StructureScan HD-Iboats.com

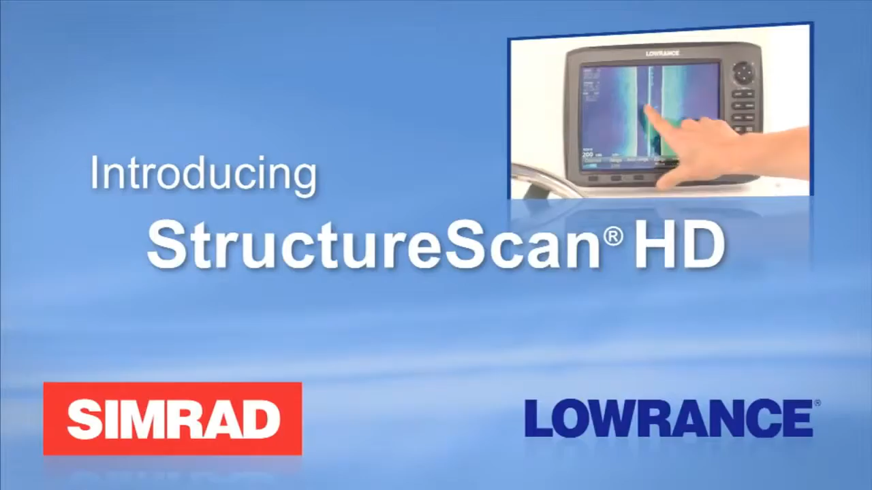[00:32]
Hi, I'm Lucas Stewart, product manager for the all-new Structure Scan HD.
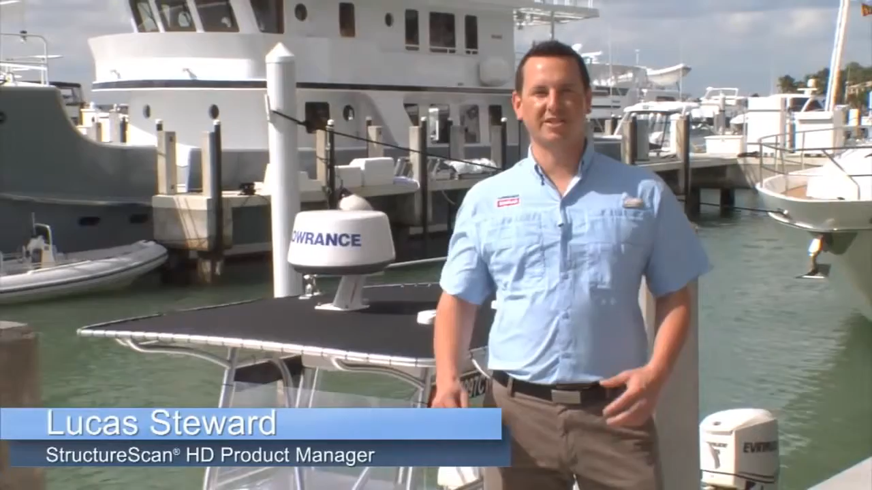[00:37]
Let's take a trip out on the water and see what more range and better resolution can do for you.
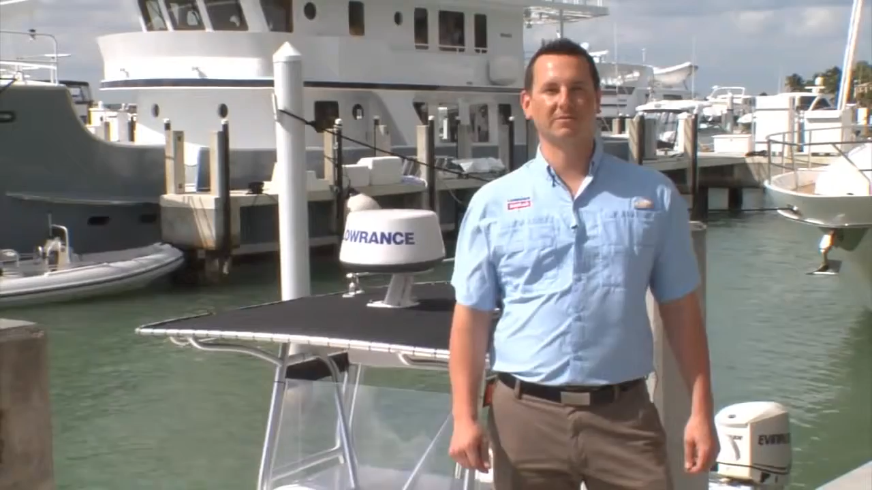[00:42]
Lowrance, a world-leading brand in marine electronics since 1957 and GPS navigational systems since 1992,
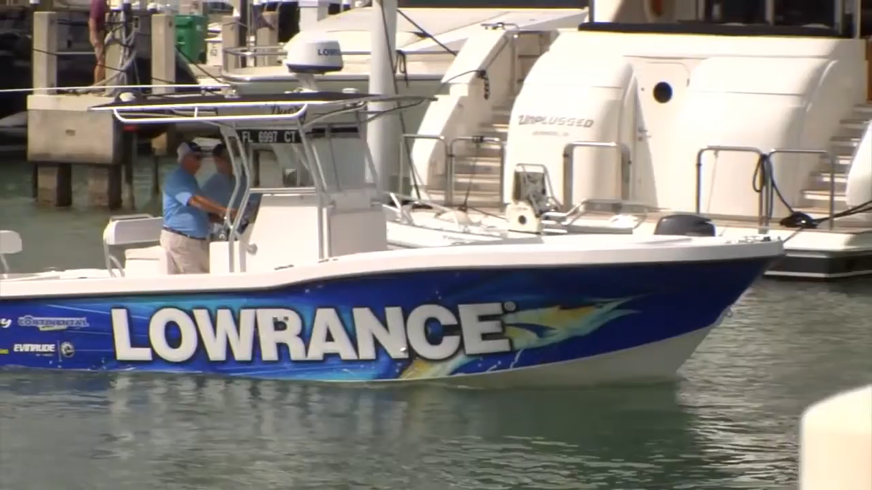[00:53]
Three years ago,
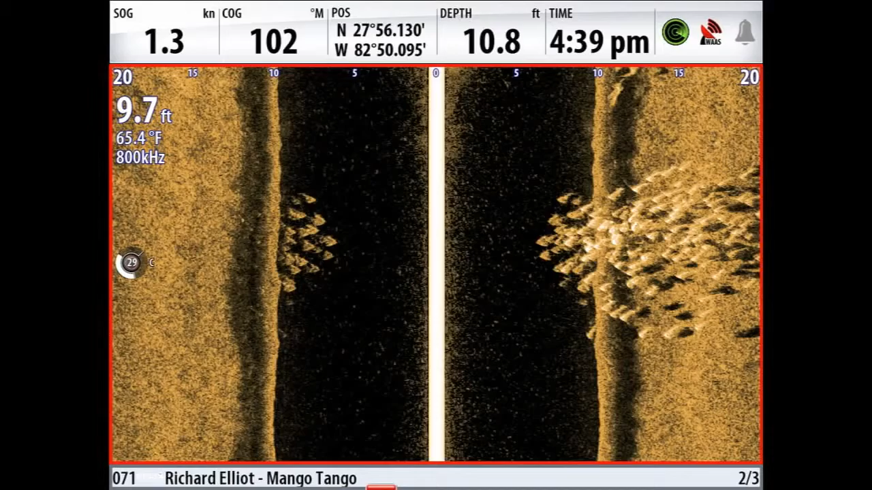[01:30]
On screen: water 65.4°F
structure and fish finding by providing anglers and boaters with technology that features three dedicated transducer signals for crisp,
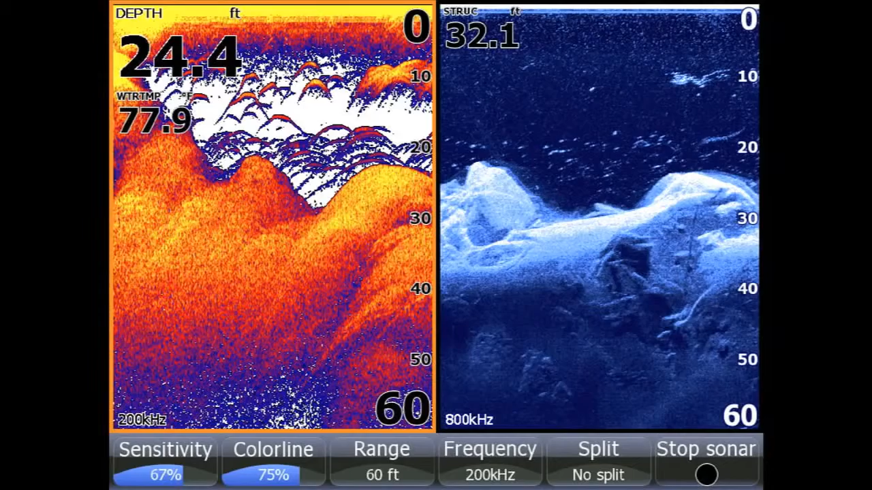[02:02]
Structure Scan HD has increased range and resolution.
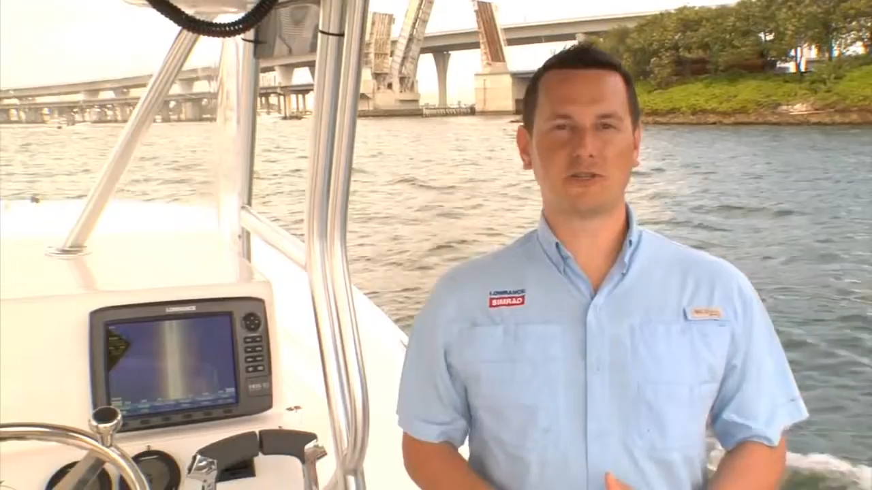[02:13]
In the past, anglers had to choose between either seeing further with less resolution or seeing up close and having great resolution. But now, with Structure Scan HD, we have a single frequency that's perfect for looking far and great definition. Right here, we're 150 feet off the bank, and we're getting great range and resolution without having to adjust anything.
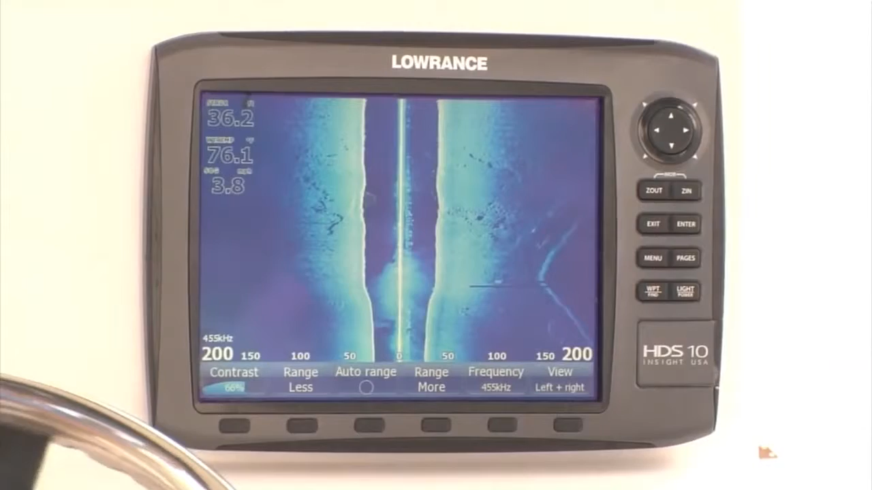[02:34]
so you can cover more water faster with even more detail.
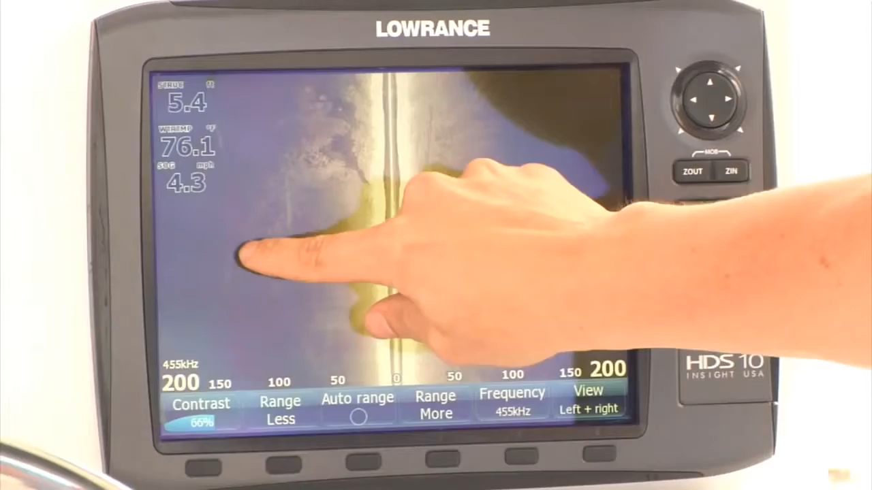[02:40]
What we're looking at here is 200 feet to the right and 200 feet to the left. We're tracking a seawall, and we're marking rocks clearly on both sides of the boat,
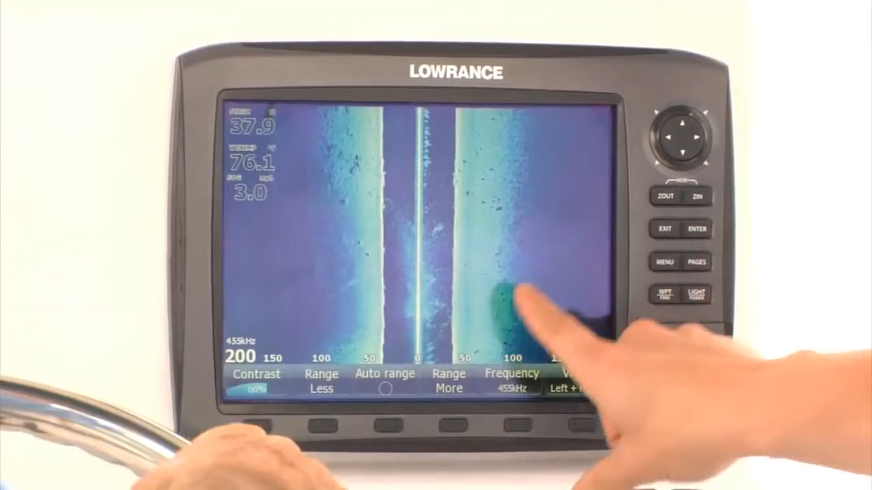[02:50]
and being able to spot bait fish in the water column. This is a dramatic improvement over the previous product. So you can save time and fuel while searching for productive areas for fishing,
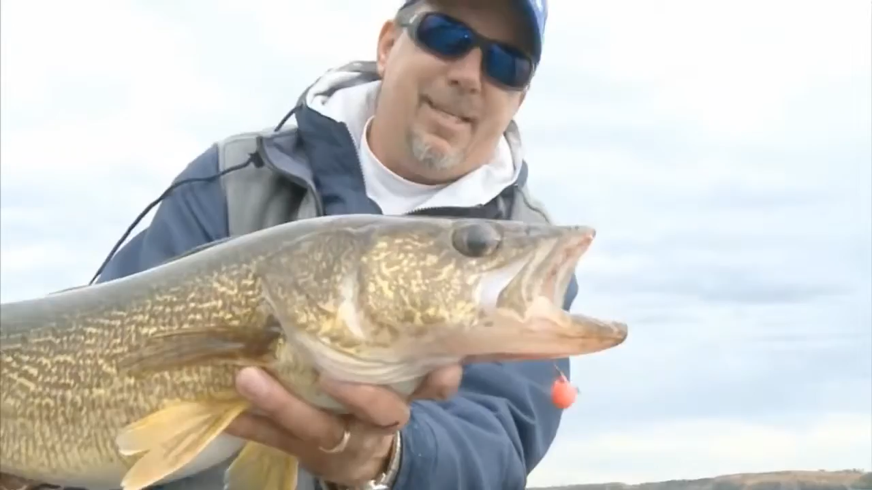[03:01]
diving, search and rescue, and more.
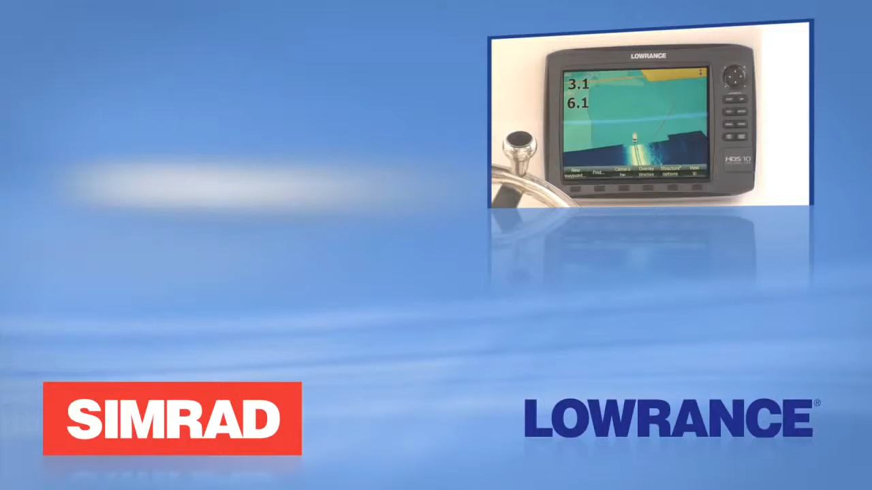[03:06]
Our latest innovation is the new Structure Map
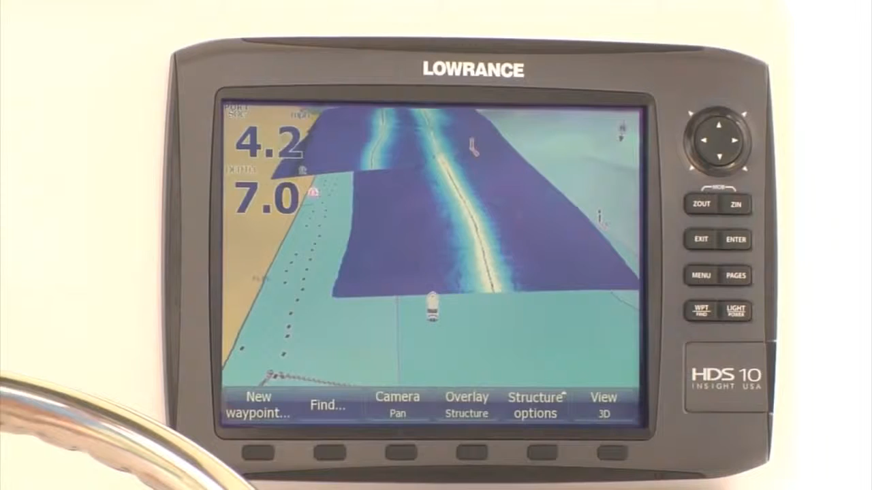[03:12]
feature that allows anglers and boaters to view and create detailed underwater images of the lake, river, or seafloor. Structure Scan HD is a dramatic improvement for the Structure Map feature. Now that we can cover more area, we're going to build a map of our Structure Scan and put it directly on top of our chart. So what we're doing right now is going along the seawall here on our chart,
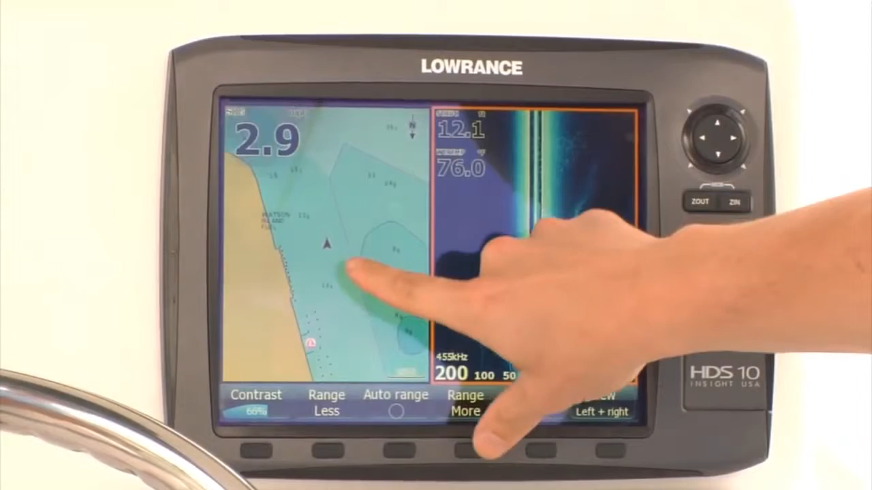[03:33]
and you can see it here on our side scan. You also see that there's another ridge and some bait fish out here to our right. So we're going to record this sonar log and convert it into a Structure Map,
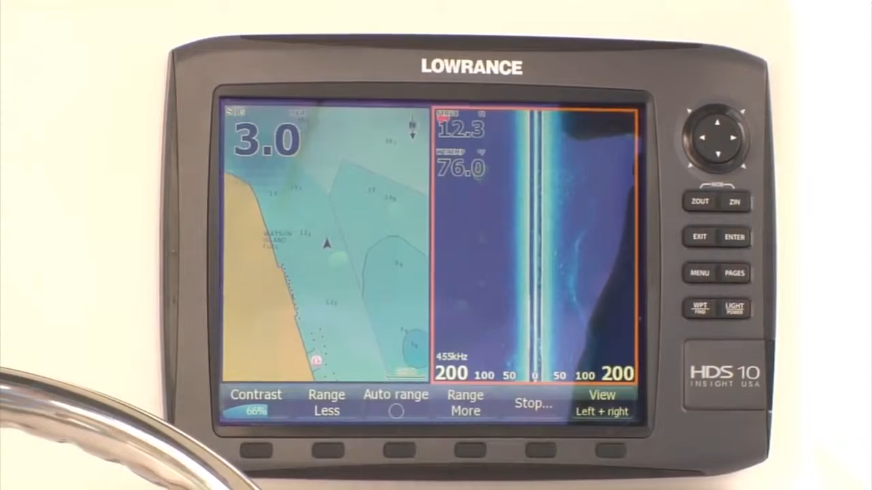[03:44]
and then we'll have the ultimate map to be able to go back and find the structure and fish. When connected with Structure Scan, or the new Structure Scan HD, you can easily overlay side scan images on traditional charts to provide an easy-to-interpret view of underwater structure and its precise location.
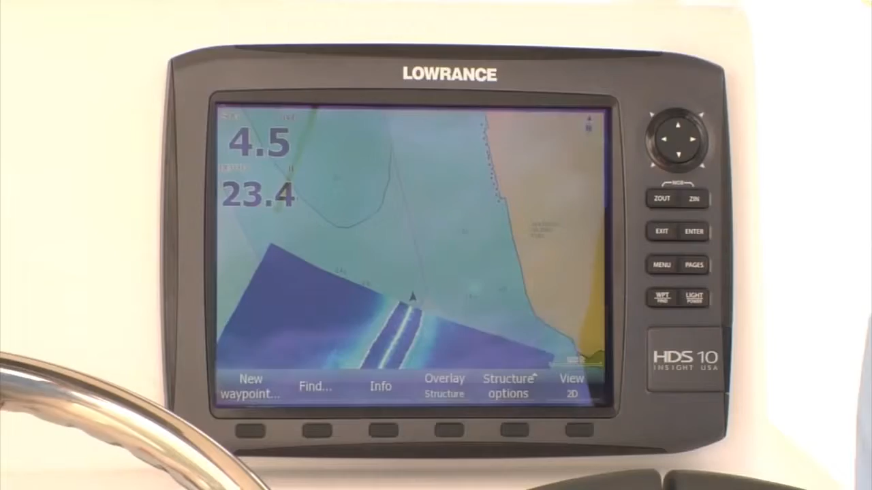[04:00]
The improved range of Structure Scan HD is a huge advancement for Structure Map, because now you spend half the time creating a map or searching for structure.
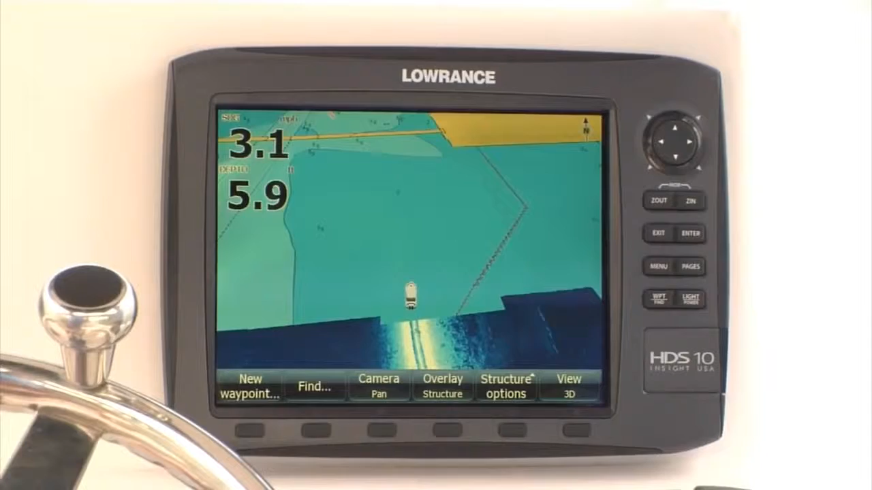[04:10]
The new Structure Scan HD system consists of a processing module and transducer that easily connects to your display using an Ethernet cable.